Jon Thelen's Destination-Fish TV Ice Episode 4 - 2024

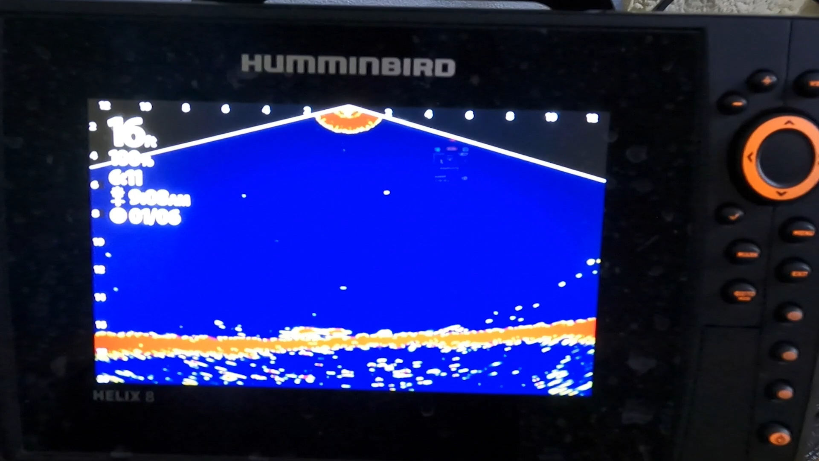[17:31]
There he is. Got him. Watched him coming. I just glanced over at the Megalive unit and I saw that fish dart up out of there.